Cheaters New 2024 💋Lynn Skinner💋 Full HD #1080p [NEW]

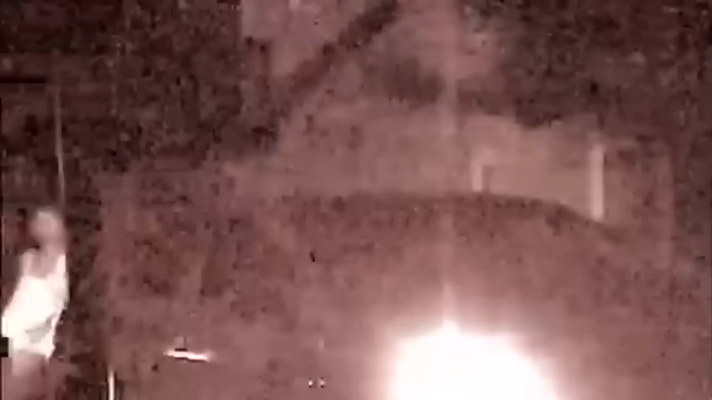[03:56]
Sure enough, the suspect appears and enters the car. Mobile units follow the pair to a nearby restaurant.
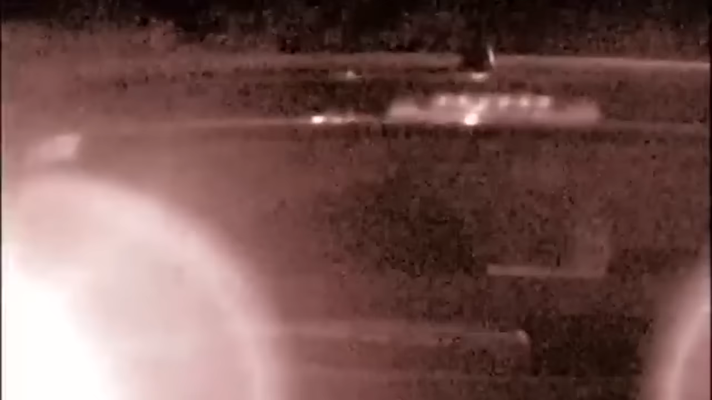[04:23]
After a few minutes of making out, Timmons exits the car and returns to her apartment, while her companion leaves for the remainder of the evening.
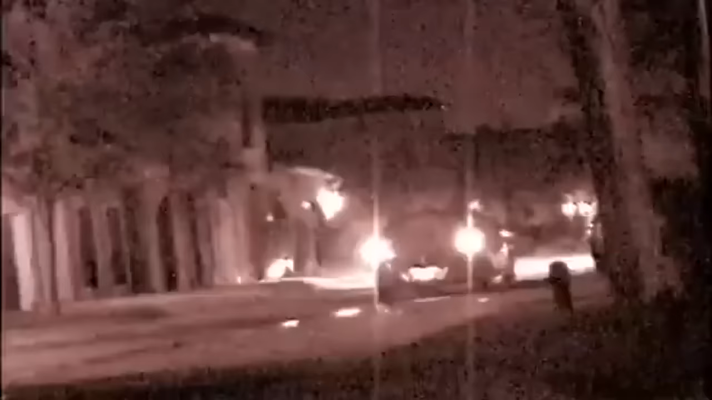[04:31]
Investigation day 8.
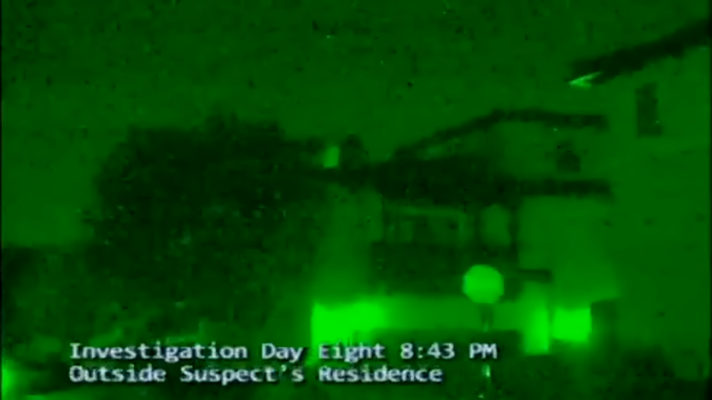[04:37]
Agents remain steadfast as they spot suspect Timmons entering the vehicle of her mystery man.
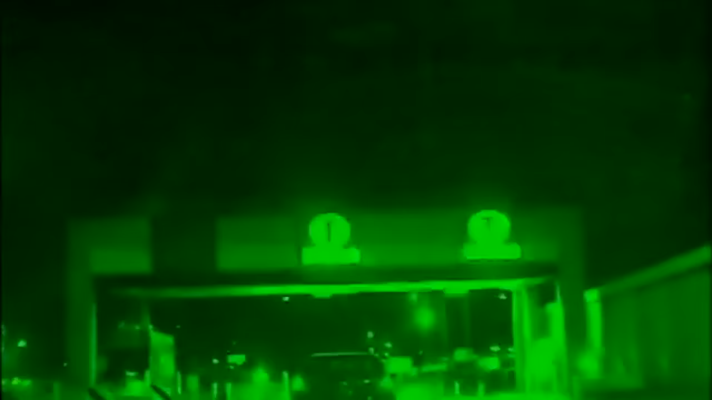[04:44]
Mobile units track the duo past toll booths and through side streets until finally arriving at an apartment complex, presumed to be that of Timmons' companion.
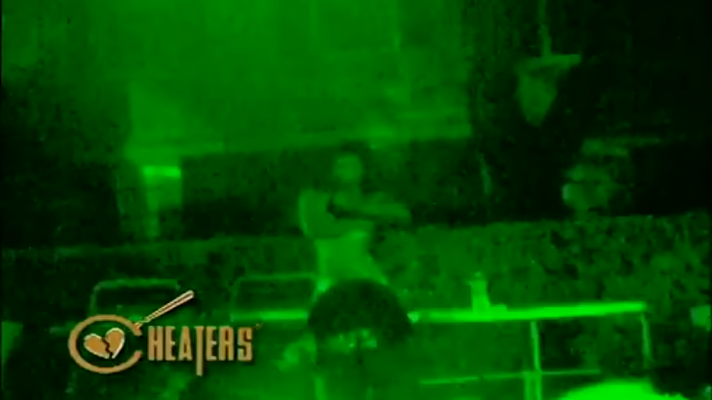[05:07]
Timmons strips off her shirt and jumps into the pool while her new buddy sits on the side and dips his toes.
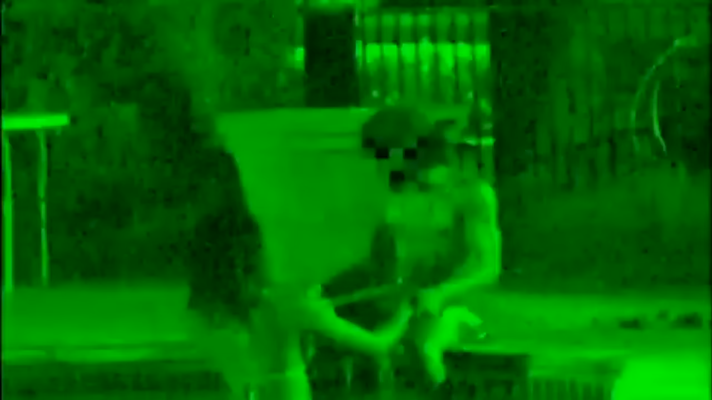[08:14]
and we can see the two of them as they frolic in the water.
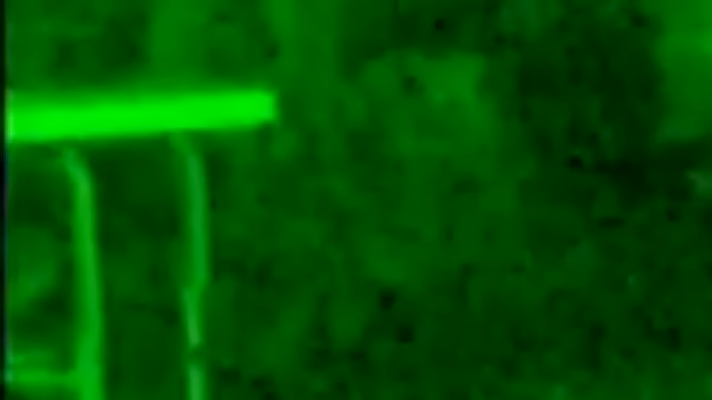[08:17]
Oh, look at this ugly dude, man. Why?
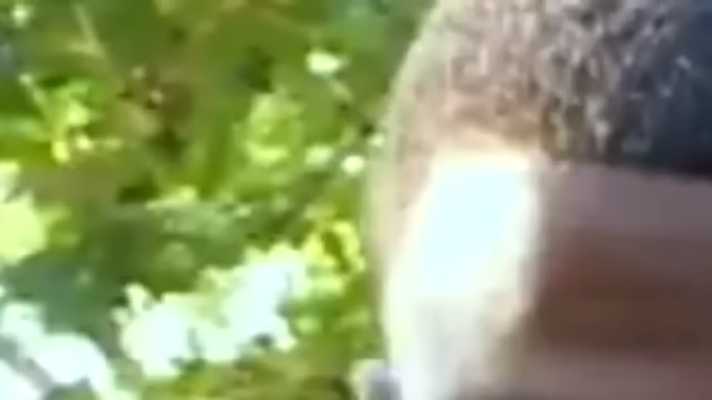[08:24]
Now, there's a point in time where her phone rings. She takes the phone call, and shortly thereafter,
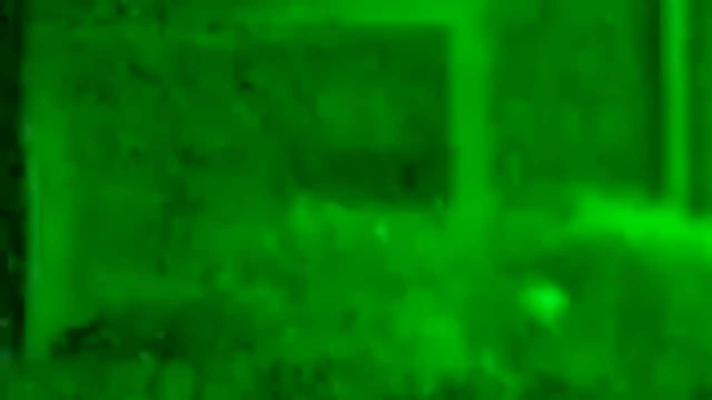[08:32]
they change back into their clothes very quickly,
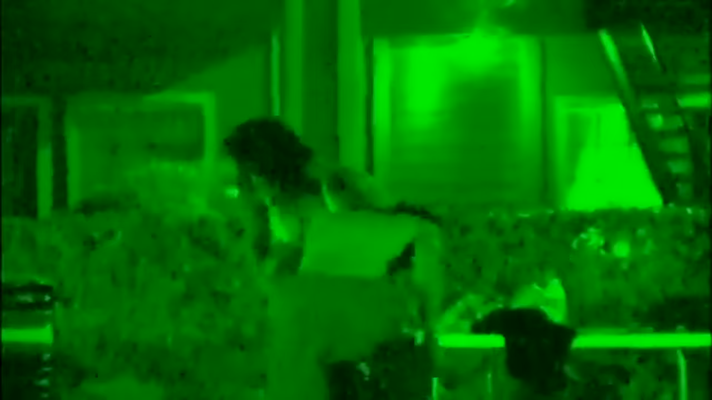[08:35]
scurry back to the car, and he brings her back to her home.
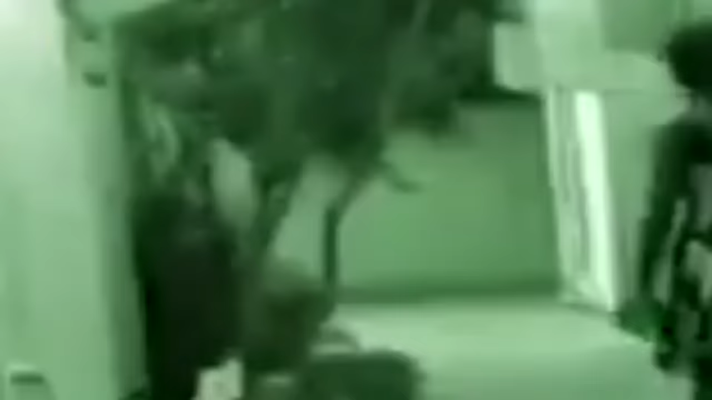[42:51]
exiting from a nearby unit and sauntering over to the suspect's unit. She enters and greets the lounging Lothario.
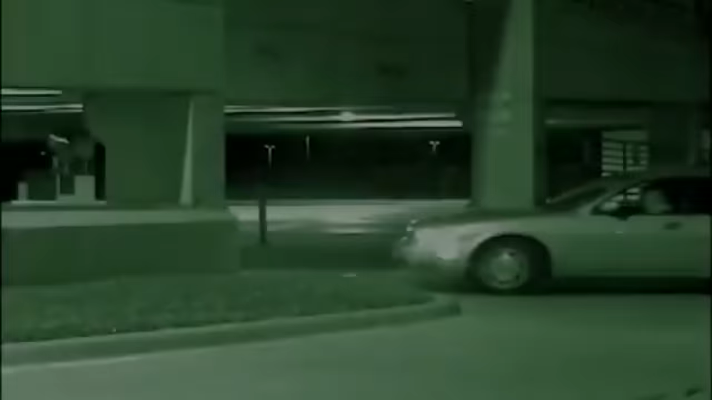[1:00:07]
Well after closing time, a vehicle matching the make and model of Jared's prior
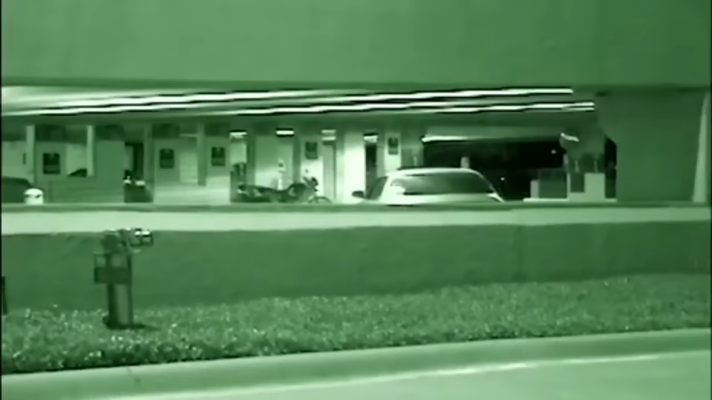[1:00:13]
companion is noticed entering the private parking garage.
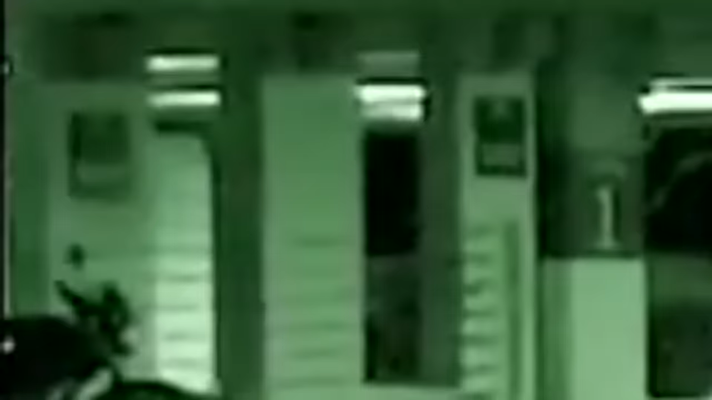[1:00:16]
Once parked, the driver is positively identified as Michelle Youngers.
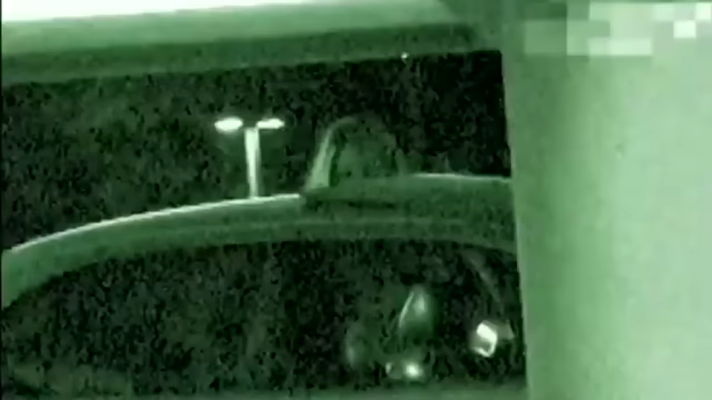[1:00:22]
The woman appears overdressed for such a warm night.
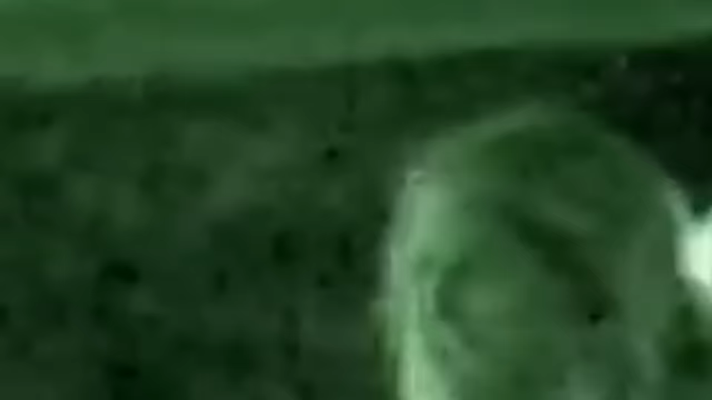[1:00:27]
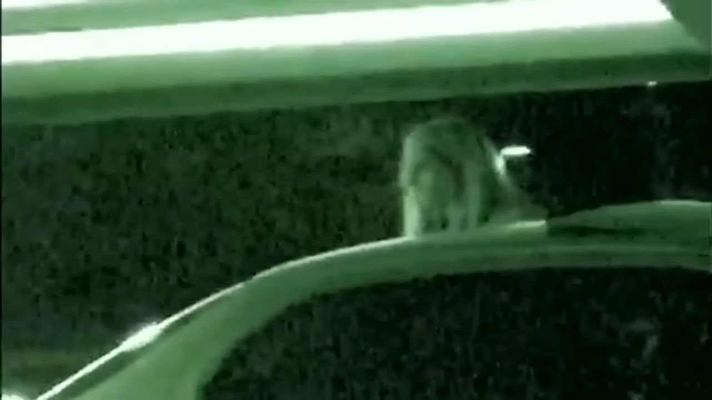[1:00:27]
She enters the building carrying a bag of takeout.
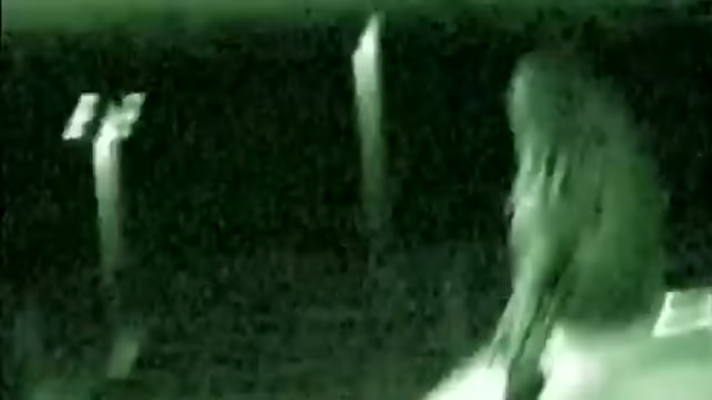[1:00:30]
There's little movement for almost 2 hours before periphery units spot the couple leaving together.
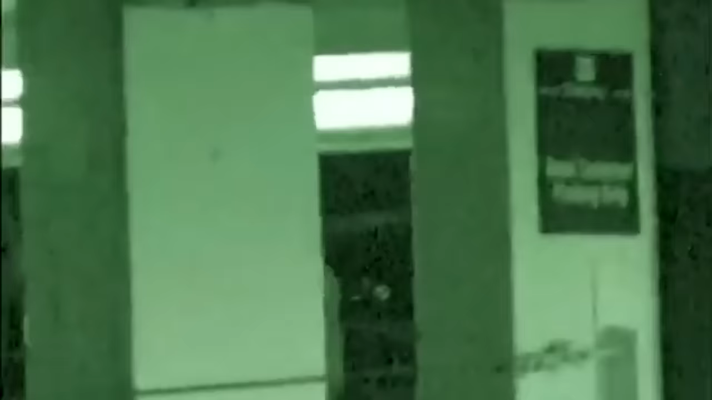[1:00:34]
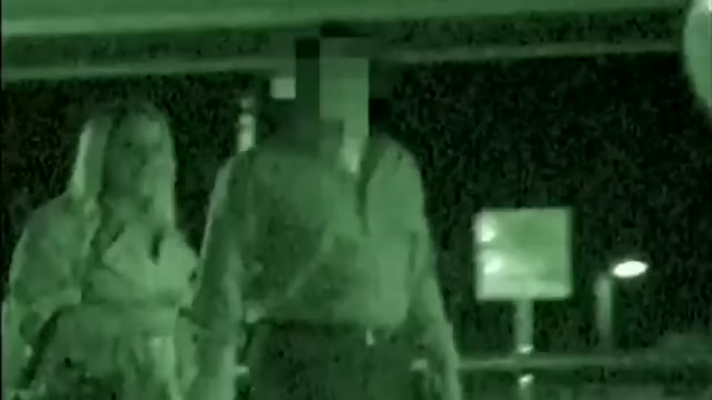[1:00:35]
Jared and Younger stroll through the parking lot holding hands.
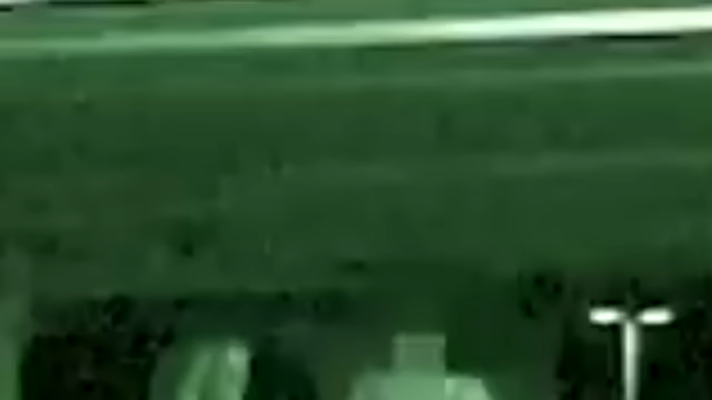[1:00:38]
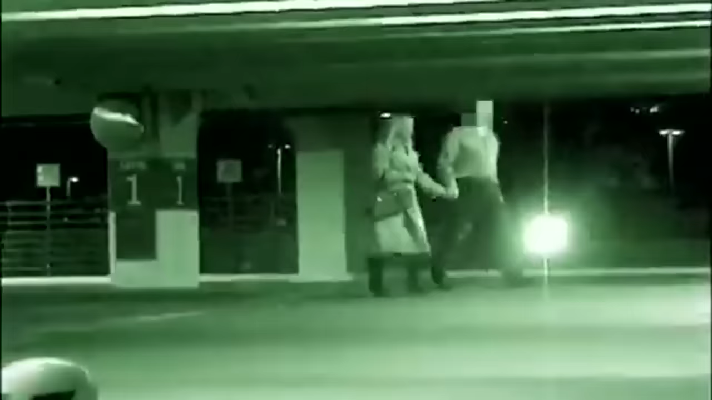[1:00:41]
The impetuous duo, with little regard for random observers, then kiss passionately by Younger's car.